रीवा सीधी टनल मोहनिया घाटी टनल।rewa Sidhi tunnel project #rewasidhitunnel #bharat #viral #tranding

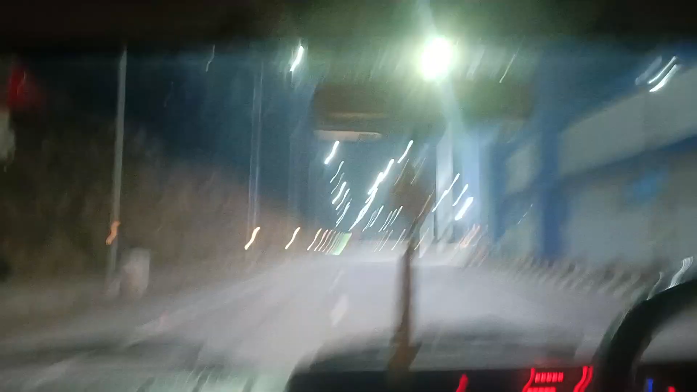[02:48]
खला है हिच रहा पहाड़े के बगल मां वो चीज ना चीज ना बाजू रहा टनल पार हो ये टनल पार हवाई के सौर ऊर्जा प्लांट प्लांट बड़ा पत्थर।